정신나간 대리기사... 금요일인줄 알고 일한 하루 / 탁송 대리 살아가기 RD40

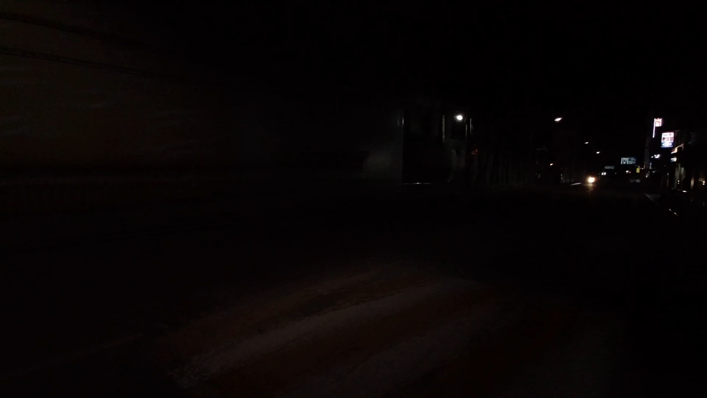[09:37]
네 현재 시간 1시 19분이고요 저는 지금 여기 성내동 도착했습니다 여기 바로 앞에는 중동역이고요 이
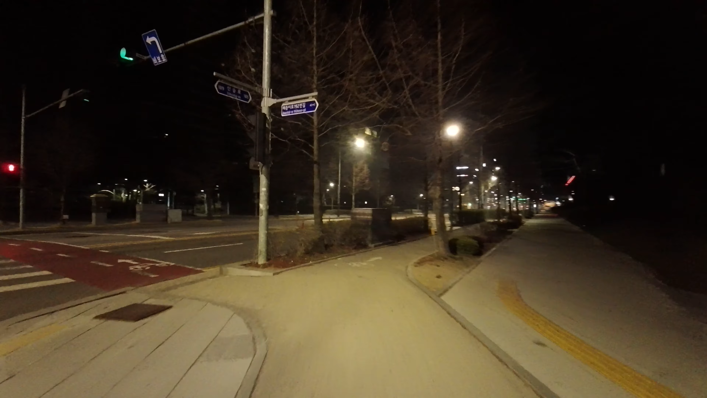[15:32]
어디 가더라도 늦게까지 문을 열고 장사하는 데가 없는 것 같아요 뭐 여기 해경 뒤라고 다르겠냐만은 기대는 하지 않습니다 집에 갈 수만 있으면 그걸로 만족할 것 같아요 여기 지금 셔틀 왔다 갔다 하는 거 보이시나 모르겠네요 어떻게 될지는 모르겠지만 그래도 콜 한번 잡고 또 나오도록 하겠습니다 그러면 또 가시죠 네 현재 시간
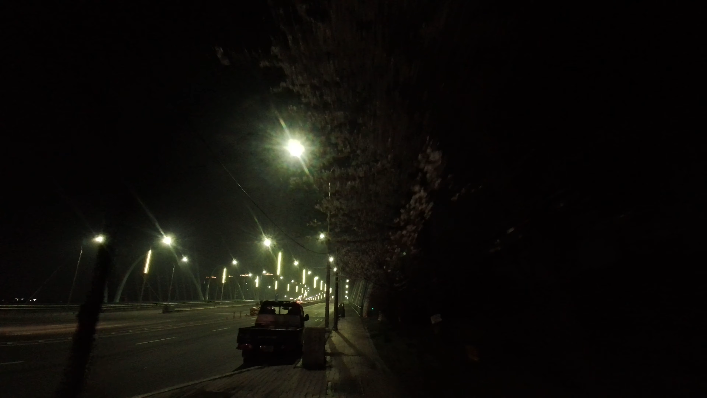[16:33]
라이딩으로 동춘 쪽으로 이동 중에 있고요 여기서 택시 타고 집에 가도 되거든요 근데 아깝잖아요 어떻게든 한 코라도 더 타보려고